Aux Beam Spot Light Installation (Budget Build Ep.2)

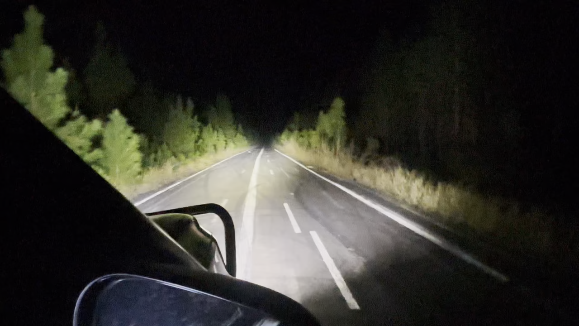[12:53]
it says they shine up to a kilometer
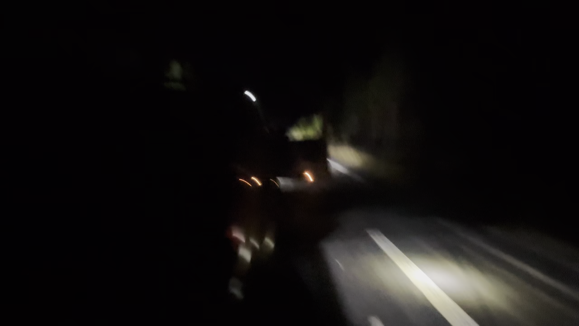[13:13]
um these are the side lights that i installed so they're pretty well camping